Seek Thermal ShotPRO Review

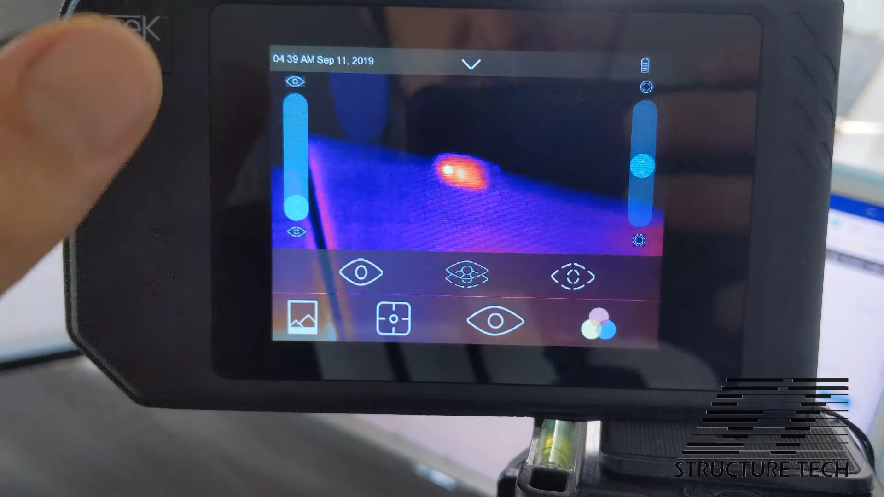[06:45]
So don't get me wrong. I made this clip to show you how cool it is. And it has accidentally turned into a clip showing you how frustrating it is trying to use that feature on this camera.
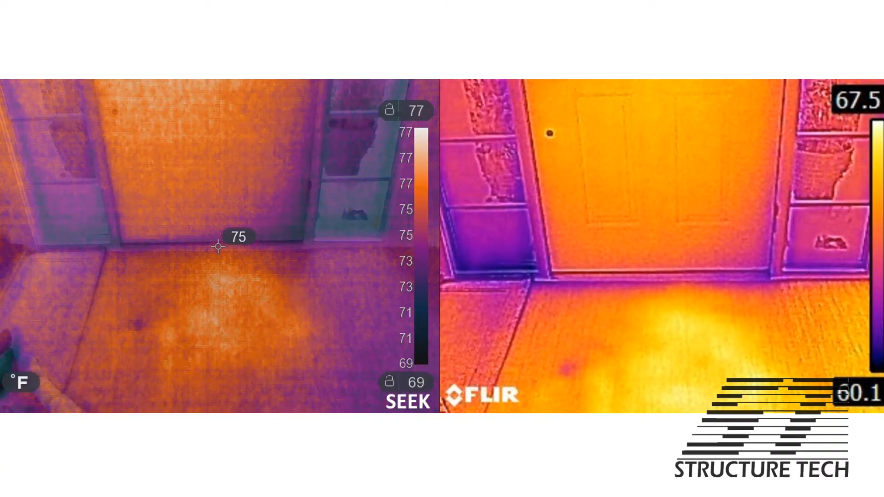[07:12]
For this first image, we've got my front door. We've got the Shot Pro on the left, the FLIR on the right. You can see the FLIR seems to be a lot brighter. For this next image, it's my office. On the right with the FLIR camera, you can see the studs in the wall pretty clearly. I mean, they don't jump out at you, but you know where they are. If we're using the Shot Pro, you can't see the studs at all.
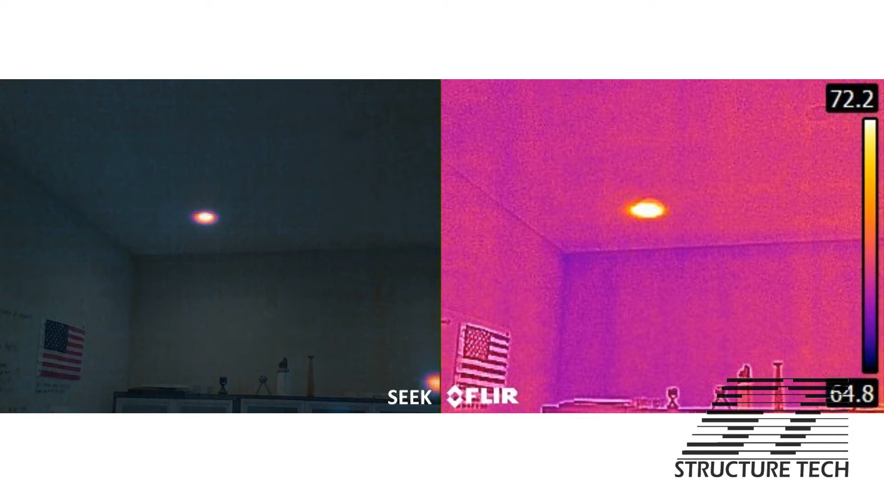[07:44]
I mean, they are gone. Just for fun, I turned off the MSX imaging on the FLIR and I moved the slider on the Shot Pro all the way over to infrared only just to see what would happen. And when we do that, it makes the studs a lot more obvious on both. Well, I shouldn't say that. It's more obvious on the FLIR. On the Shot Pro, you might be able to see the studs barely, but I don't know.
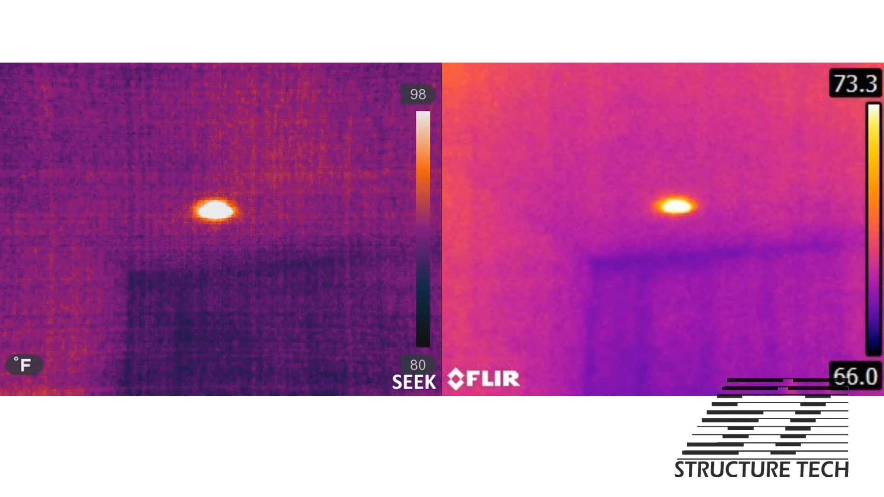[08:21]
I found it still pretty difficult to pick this out. And what I'm getting at here is I think the FLIR is a lot more useful. Here's the ceiling fan. Here is some raw meat thawing out on the counter.
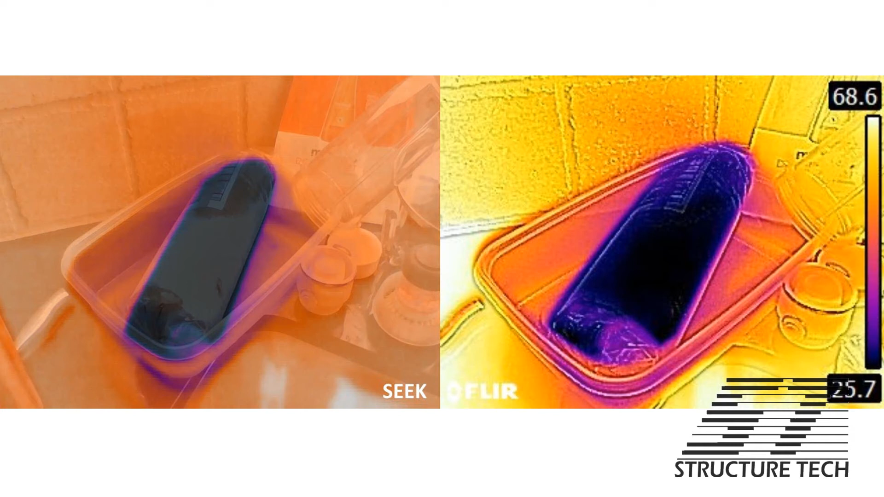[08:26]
Here's hot water going into my sink.
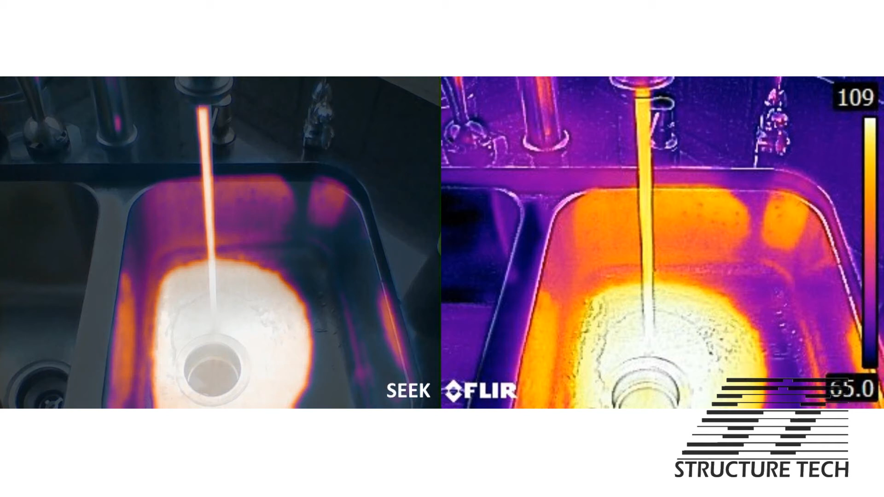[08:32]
Here's the bottom of my refrigerator. And, you know, here's one of the first ones where you can see. I mean, the Shot Pro seems like a really dark image. It's tough to figure that out.
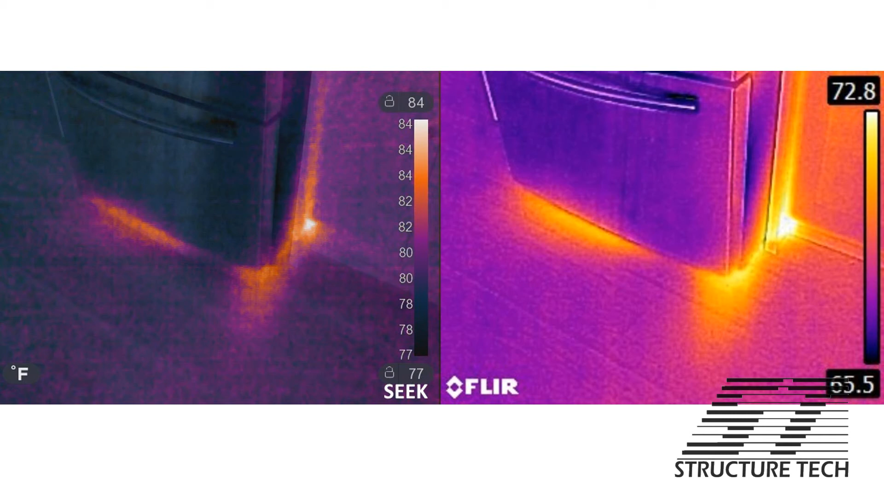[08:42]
My feet. My gas fireplace. No, I don't shut the pilot off during the summer.
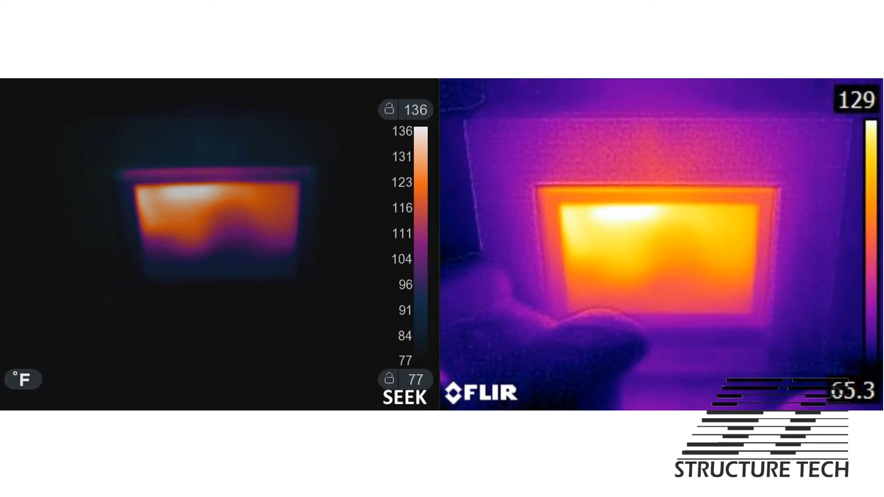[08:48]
Here's my bathroom floor right after I took a shower.
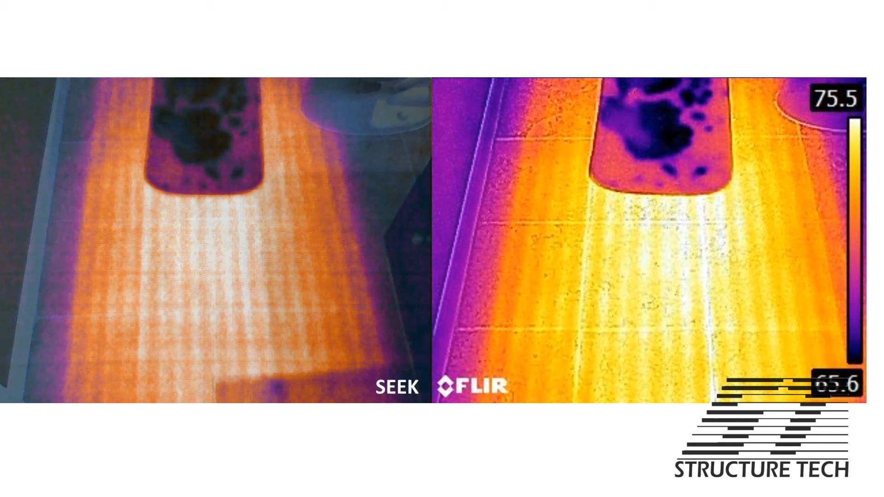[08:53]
You can see the bath mat is still wet. That is a heated floor. This is an experiment I'm doing on mold. I've got two boxes here, and I will surely share what this is all about in a future blog post and a future video.
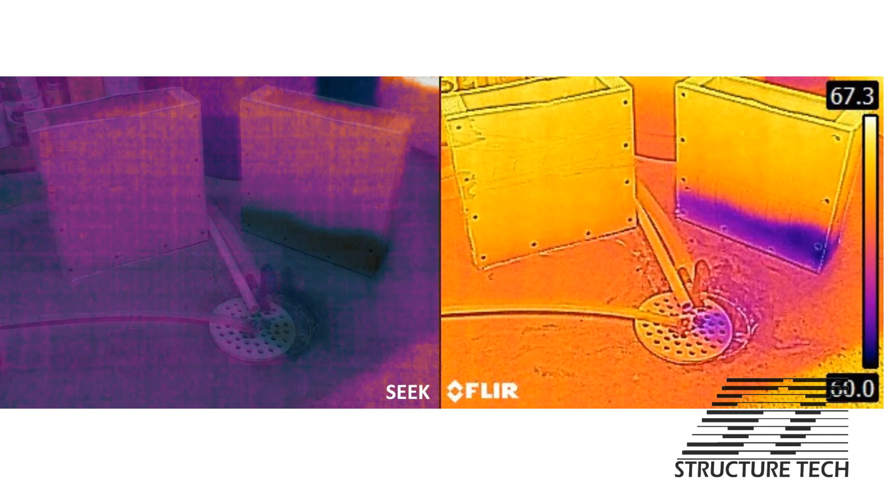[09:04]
But for today, just know that the box on the right is wet at the bottom. This is the top of my water heater. And, man, the C6 just shines here. That is a beautiful image.
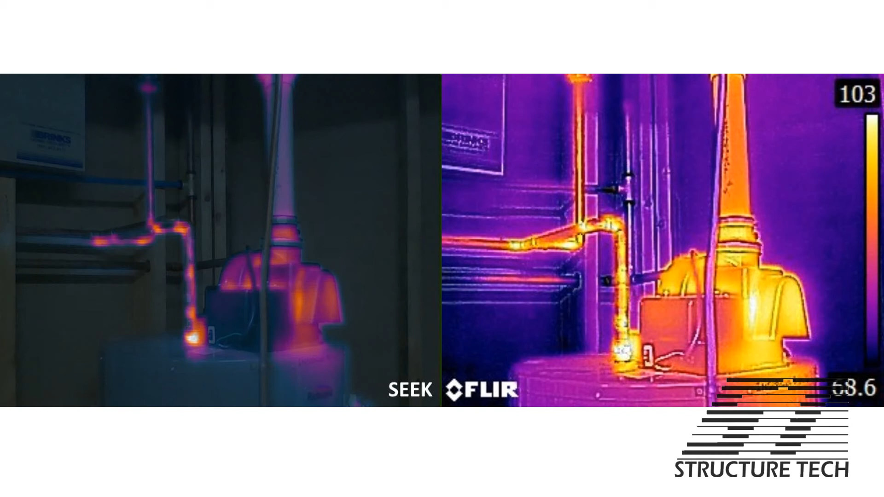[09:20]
And the Shot Pro, not so much. This is probably the most dramatic difference. This is the ceiling in my basement. You can see all the pipes and wires just show up plain as day with the C6.
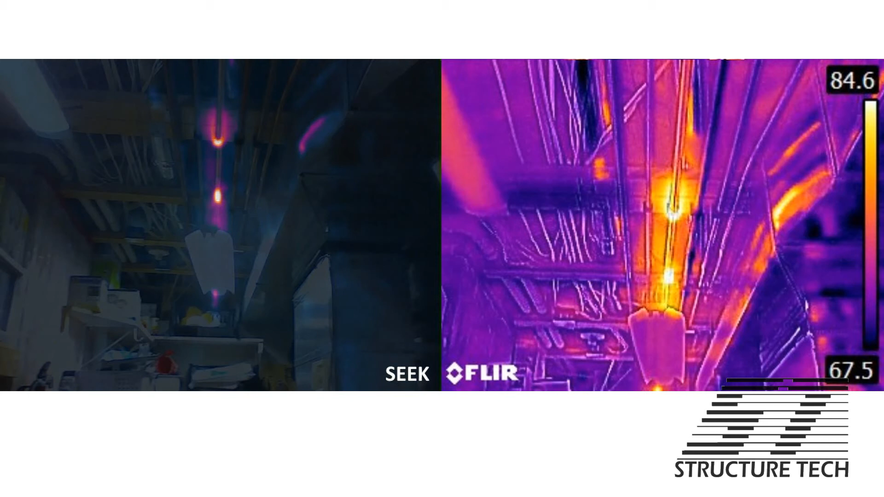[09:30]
With the Shot Pro, there's very little detail that we're seeing here. And here is a light switch. It's a dimmer switch in my basement. It's kind of warm. Now, the one from Seek. Now, I've got the lights off in my basement. So, the blending doesn't work that well. But, you know, we're doing side-by-side comparisons.
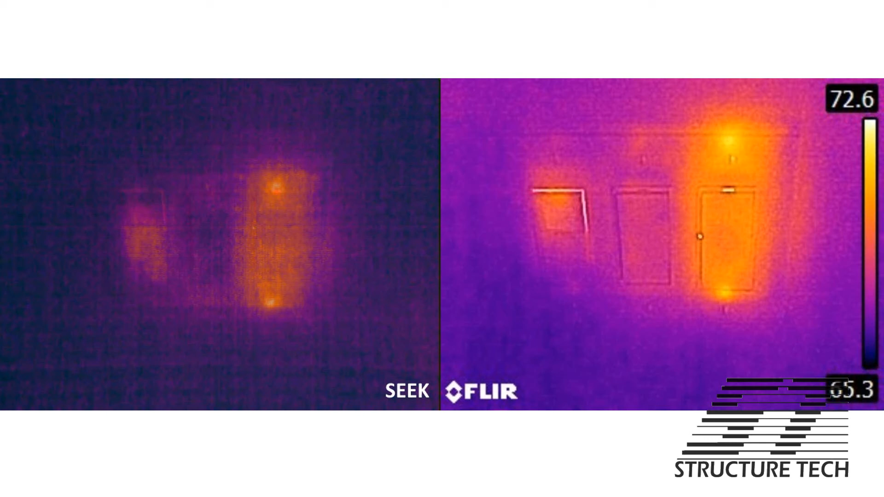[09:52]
With the Seek on the left, you have no idea what you're looking at. And finally, my dog. He looks kind of sad there, doesn't he?
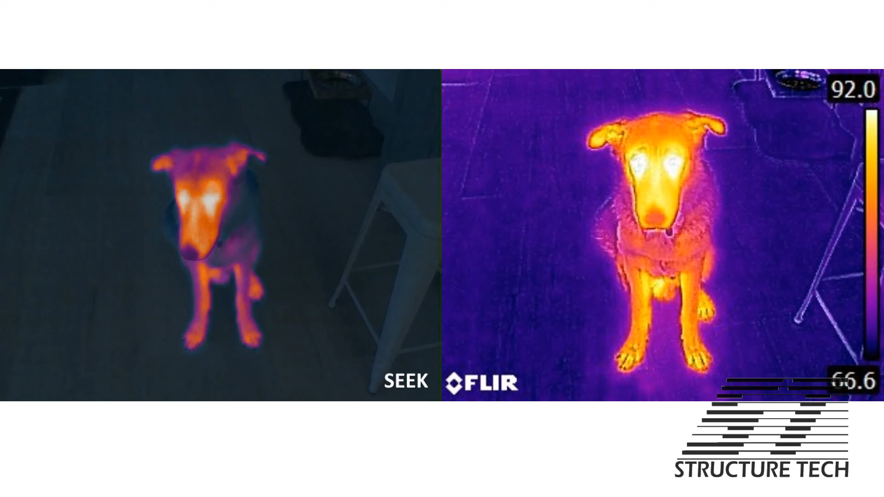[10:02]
He's usually a happy guy. All right. So, those are all the image comparisons. My conclusion here is that this camera is decent.